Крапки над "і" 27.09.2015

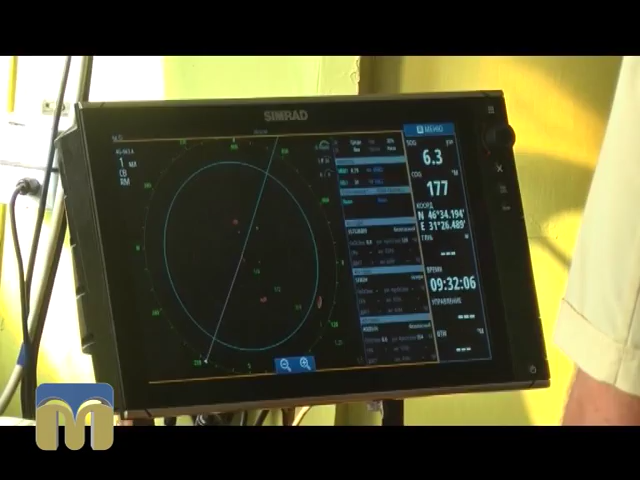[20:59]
Кажуть, відтепер матимуть змогу ідентифікувати об'єкти в радіусі майже 70 кілометрів.